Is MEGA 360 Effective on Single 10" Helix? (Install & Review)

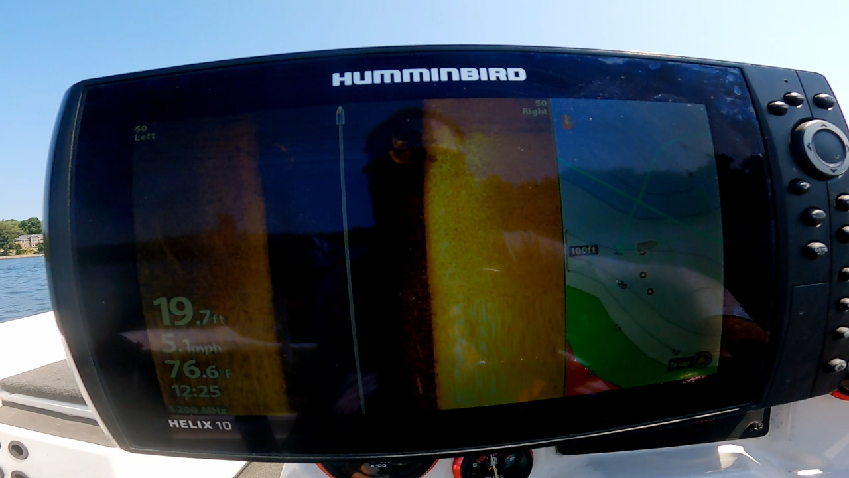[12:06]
On screen: depth 19.7 ft, water 76.6°F, speed 5.1 mph
here's that same object on side imaging
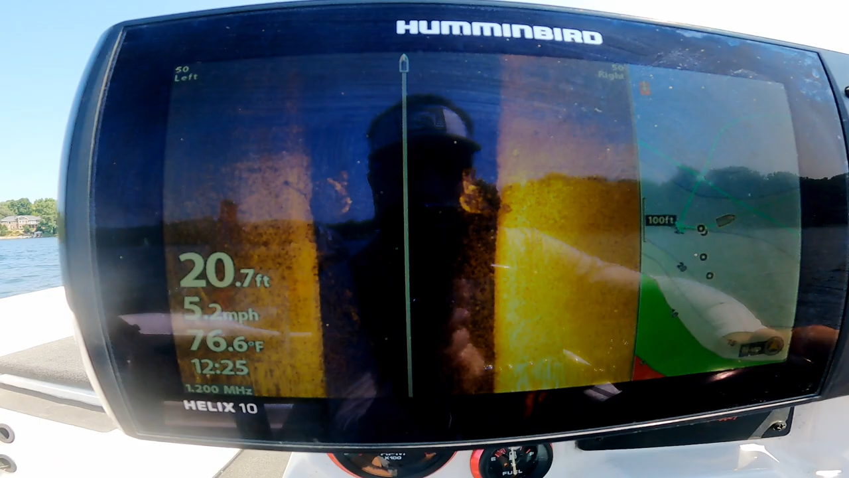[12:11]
On screen: depth 20.7 ft, water 76.6°F, speed 5.2 mph
that we just fished all right we got the boat on spot lock i'm kind of fishing the inside inside turn on a weed line off the back of the boat here just the way the wind position
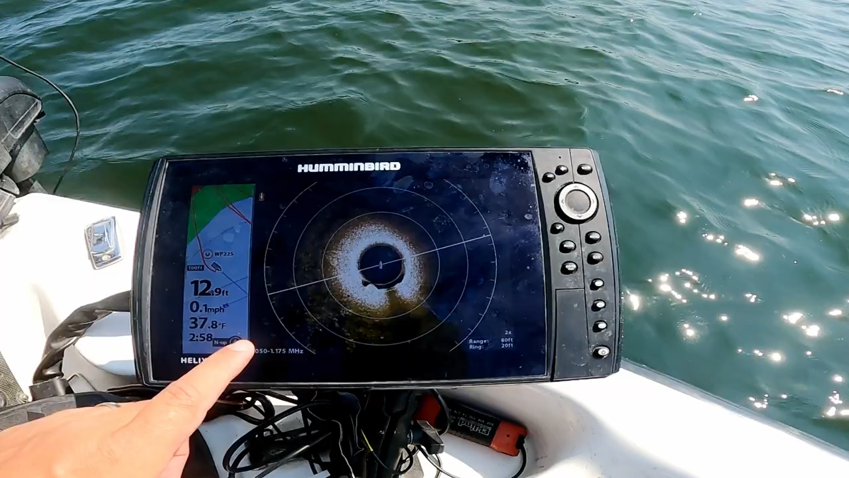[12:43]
On screen: depth 12.9 ft, water 37.8°F, speed 0.1 mph
my map that there's the waypoint of my normal fishing behind us and that's that waypoint right there what it's doing is sitting there you can see like a little rock little hard spot kind of clear kind of sandy gravelly rocky area right on the edge of this coontail clumps and millfoil right here and that's usually where they sit allowing me to hold my boat here right upwind and then cast backwards and i can see my waypoint and then i can see where the grass
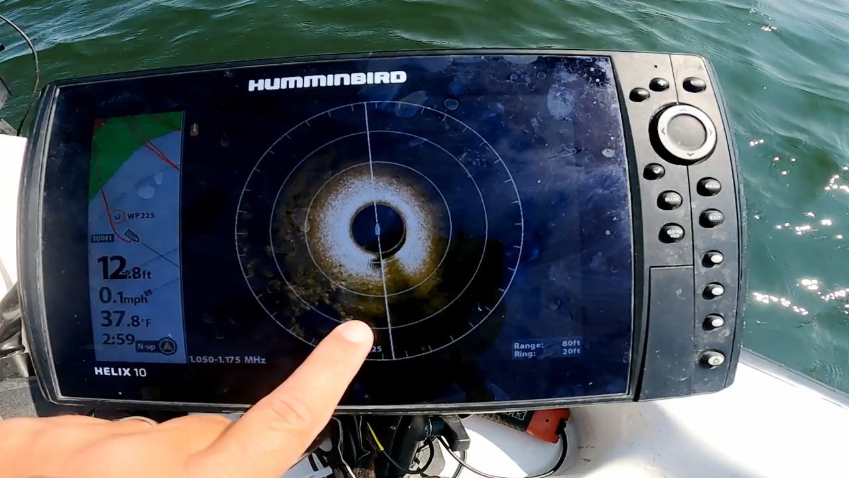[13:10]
On screen: depth 12.8 ft, water 37.8°F, speed 0.1 mph
clumps are and i can see the hard spots and i can kind of fish all this now we didn't get any fish today but this allows me to really set up my boat and then reconfirm what i've seen on my side imaging in the past make sure
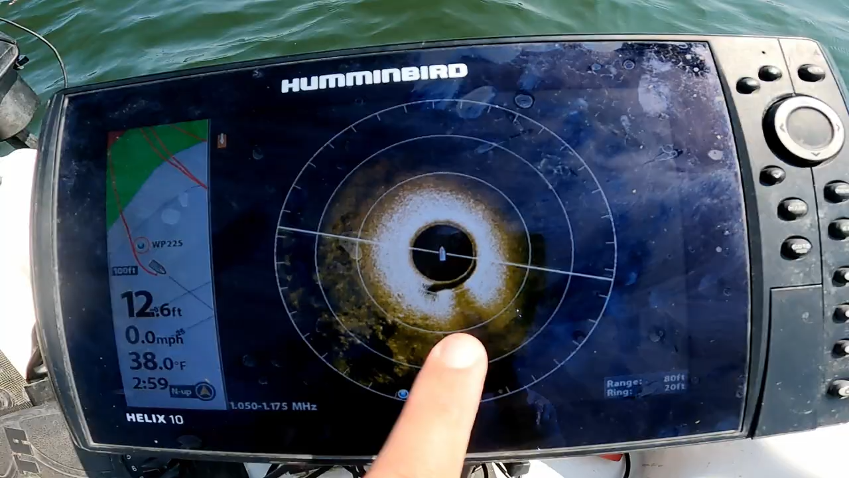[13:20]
On screen: depth 12.6 ft, water 38.0°F, speed 0.0 mph
i'm casting where i want to be casting in the high percentage areas
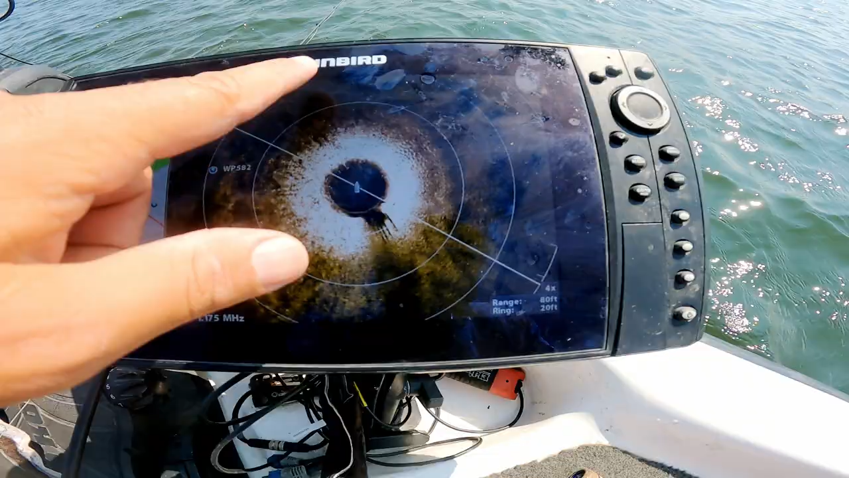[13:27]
something i just saw i was working up this weed line where i caught fish before and right out here i noticed
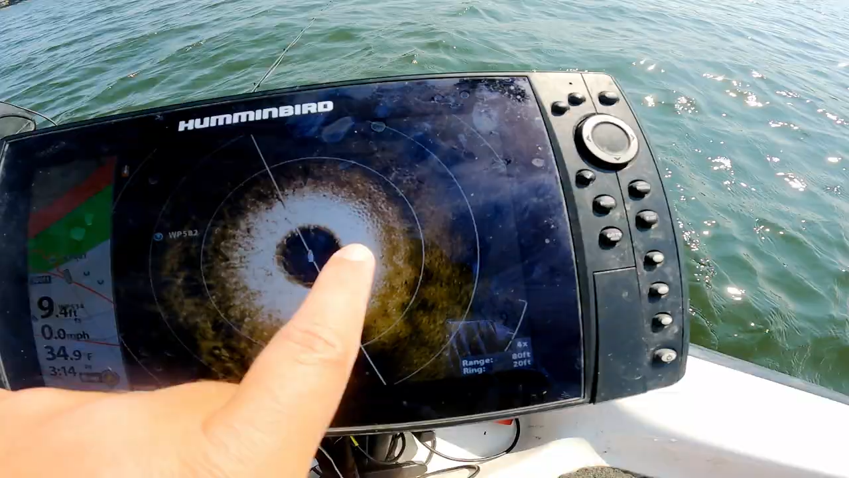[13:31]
On screen: depth 9.4 ft, water 34.9°F, speed 0.0 mph
a little cluster of
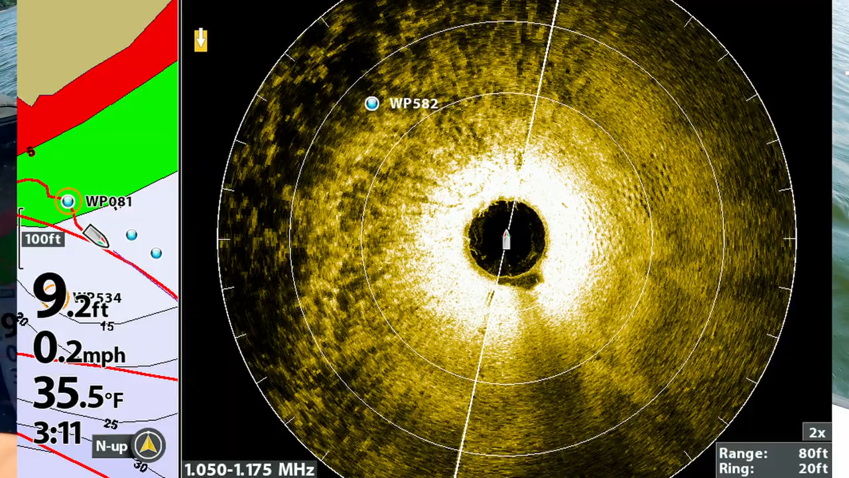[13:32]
On screen: depth 9.2 ft, water 35.5°F, speed 0.2 mph
what looked to be bluegill beds and i threw my jigworm out there and
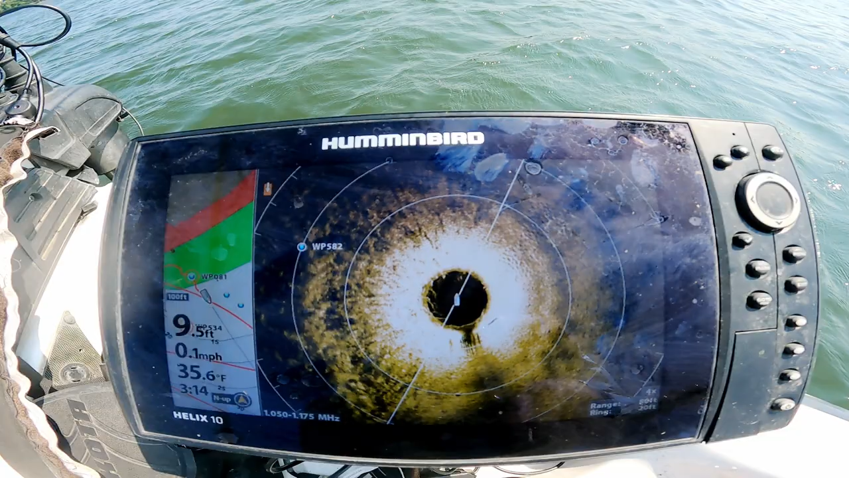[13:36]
On screen: depth 9.5 ft, water 35.6°F, speed 0.1 mph
i actually felt the bluegills like pecking my line uh pecking my worm now i didn't catch any bass this time but that's the perfect
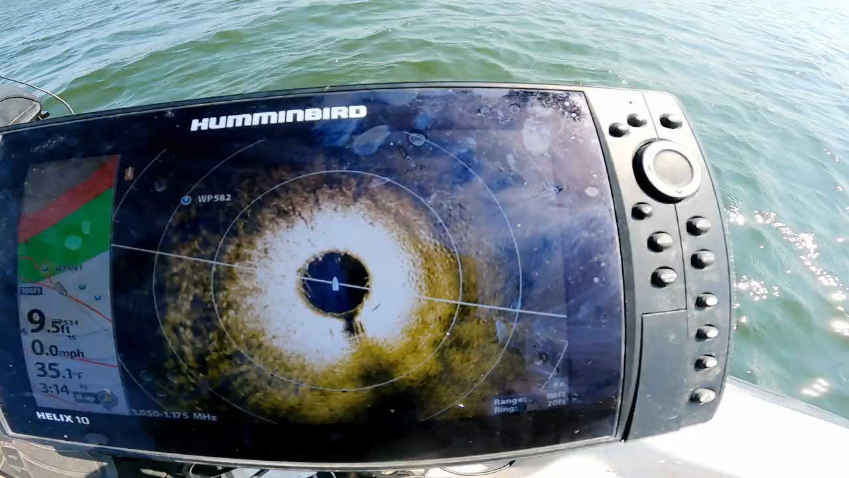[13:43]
On screen: depth 9.5 ft, water 35.1°F, speed 0.0 mph
example of the type of stuff you might see when you're using your 360
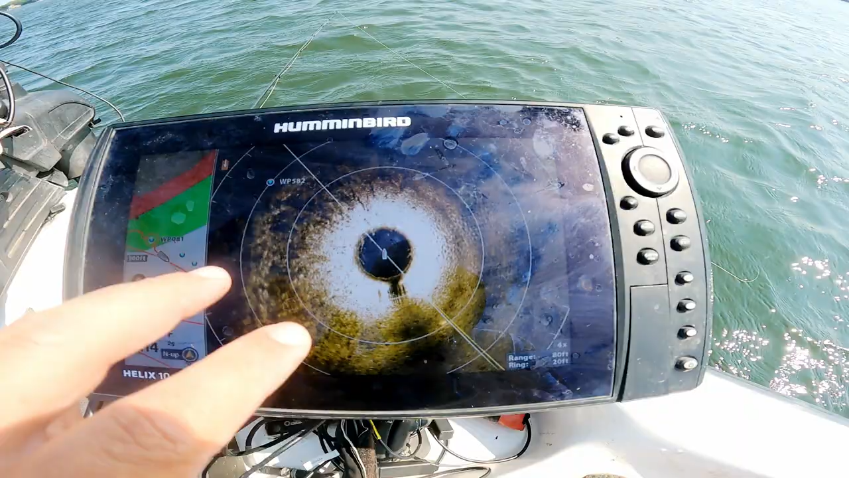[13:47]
fish in your traditional spots that might lead you to casting to something and maybe getting some bonus
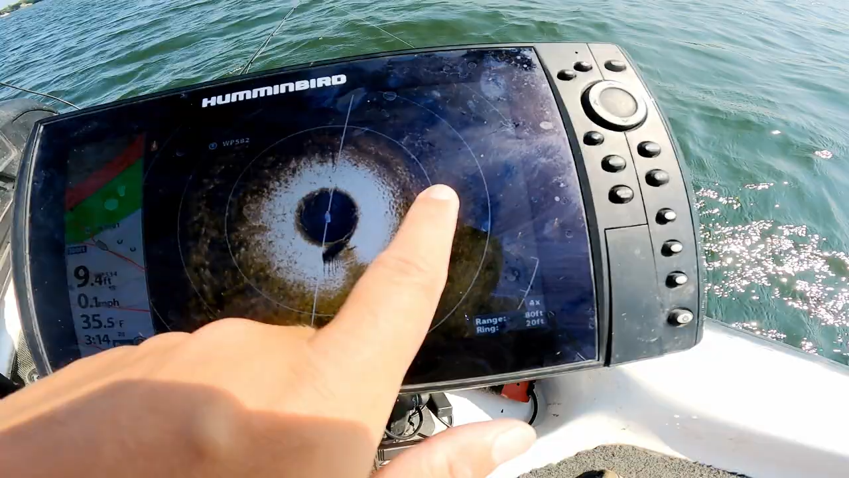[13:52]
On screen: depth 9.4 ft, speed 0.1 mph
fish or finding some fish you wouldn't have otherwise found all right we're gonna keep moving and grooving looking at a few more spots this is a lot of fun seeing these weed lines on the 360.